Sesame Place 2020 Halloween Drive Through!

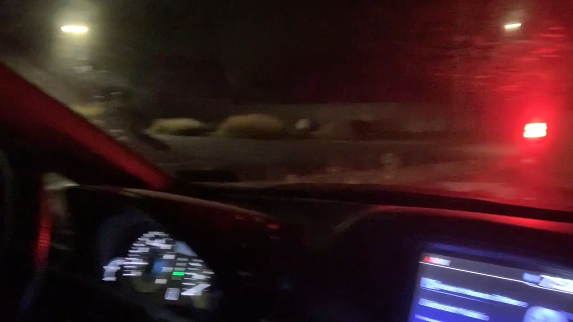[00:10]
I am waiting in a line of cars a big line of cars here to go to a drive-thru Sesame Place Halloween experience.
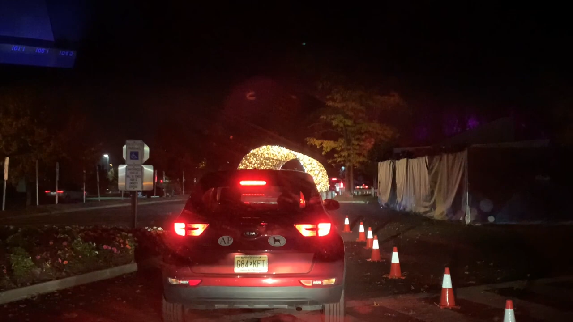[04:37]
This is normally the main entrance. That's the main entrance. That's where you usually would walk into the park right there.
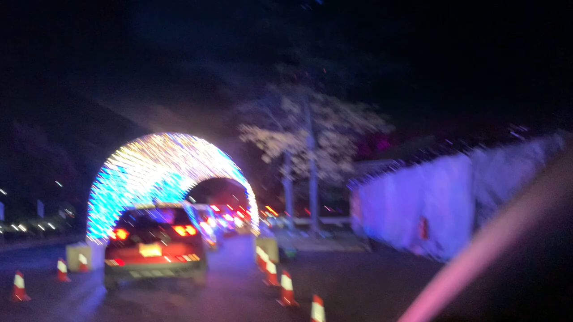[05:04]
Oh, this is... This is going to be fun. Look guys, we're going through a tunnel of light. Are you excited? There's the Count.
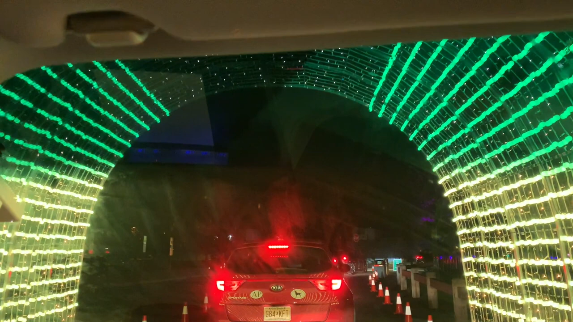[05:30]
Oh, I wish it was longer. That was too fleeting. I want to keep driving through that. Do you want me to back up? Can you? Yeah, let's back up.
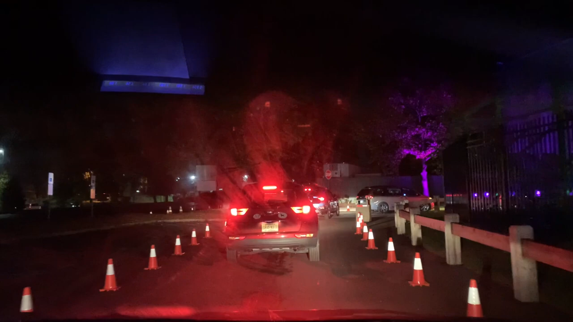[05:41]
I think they took our picture. There's ghosts.